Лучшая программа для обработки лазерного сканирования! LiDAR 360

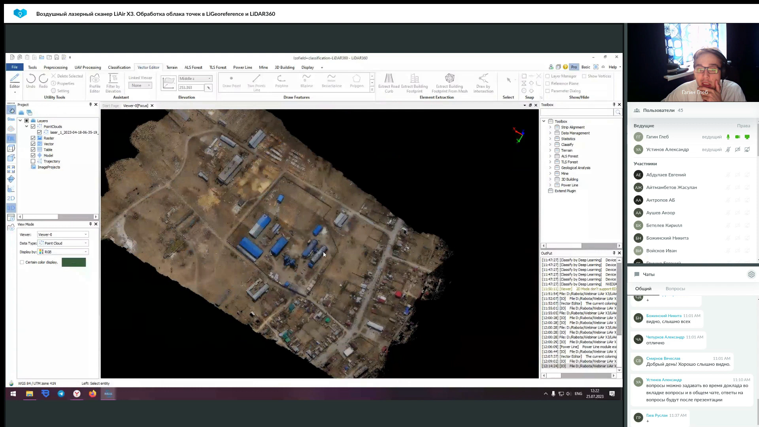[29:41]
Ну, давайте подумаем. А в плане векторизовать, то есть получить ее как данные, в плане там, как она выглядит, или именно, ну как, растровое изображение, то есть тот же самый там DEMDSM,
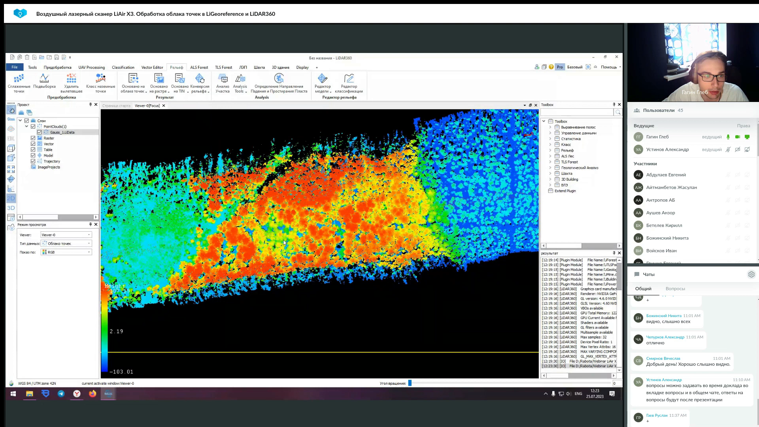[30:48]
Ну, там, грубо говоря, метр на метр будет за пиксель считаться, или еще каким-то масштабом. Вот. И на основании вот этого облака, вот в точно таком же виде, ну, именно градиентом по высоте, вы получите растровое изображение с сохранением метаданных.
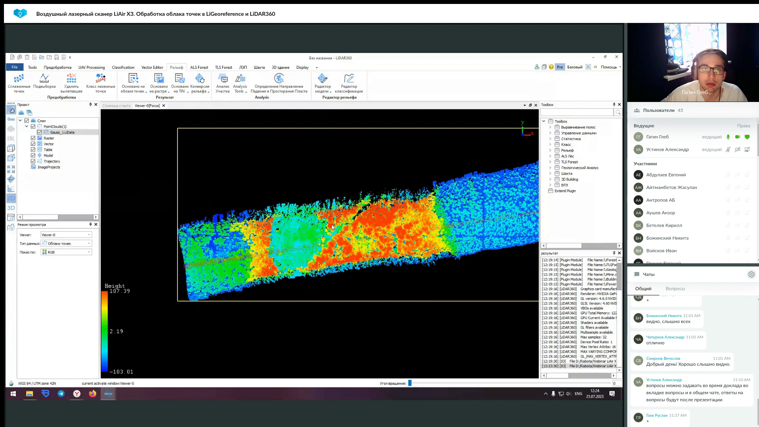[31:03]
По поводу вектора, здесь не предусмотрена обрисовка каждого дерева. Тут единственное, есть функция довольно странная, но она присутствует. Вот, если не ошибаюсь, о, нет, это не она. Вот, вектор, tools, нет. В общем, здесь, на русском теряюсь до сих пор, вы можете попробовать сформировать обрис всего облака точек.
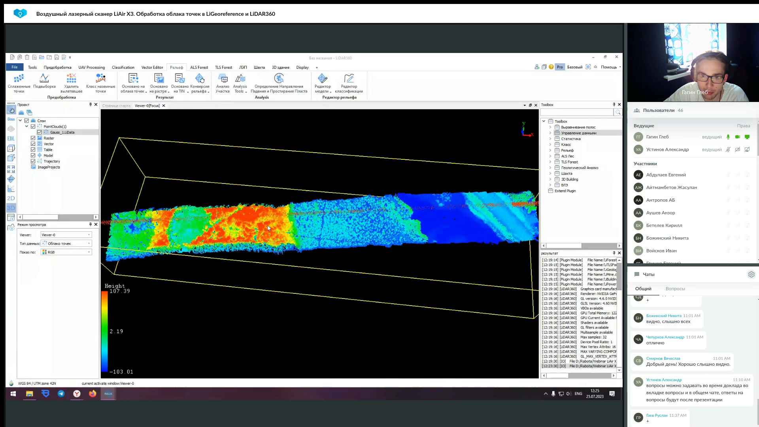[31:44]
То есть, я, конечно, не знаю, какие должны быть мощности, чтобы там полноценного леса сформировать векторный контур, но я на чем-то пробовал, и, в принципе, он какие-то линии формирует. То есть, не думаю, что выйдет что-то из этого путного, но можно попробовать, почему бы и нет.
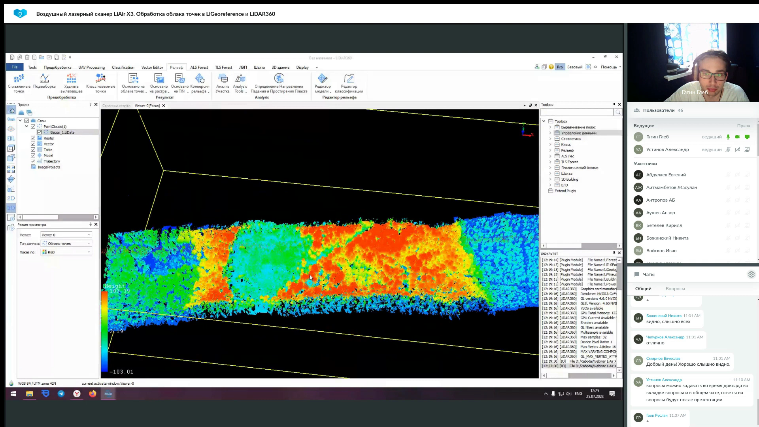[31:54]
Но так, мне кажется, самое оптимальное будет это формировать растровое изображение по кронам и уже от них отталкиваться.
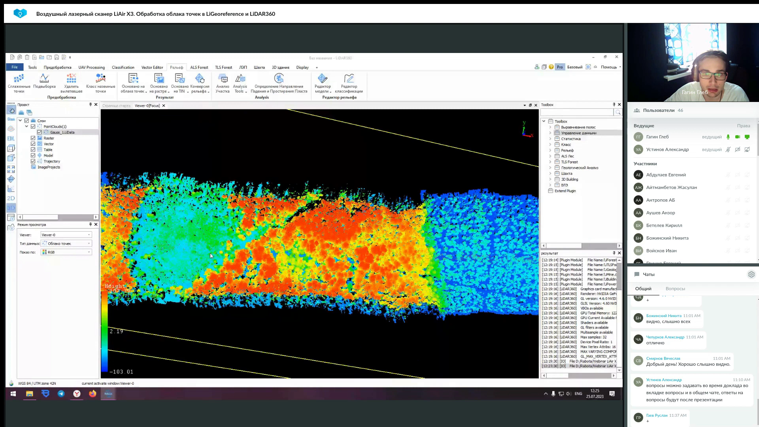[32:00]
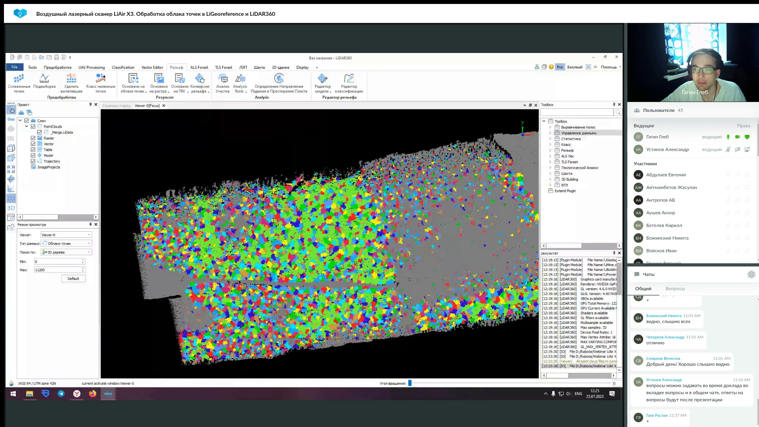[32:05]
По большому счету, если вы, допустим, будете формировать даже по отображению по высоте, вот этому, вы формируете растровое изображение, добавляете его как подложку в какую-то вашу программу, и сверху вы просто добавляете ваши данные, полученные из ведомости по сегментации.
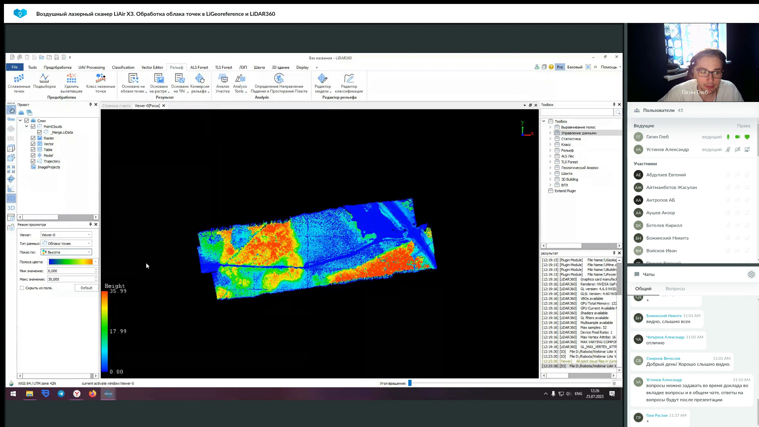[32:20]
Таким образом, у вас они могут быть сопоставлены в двухмерном виде.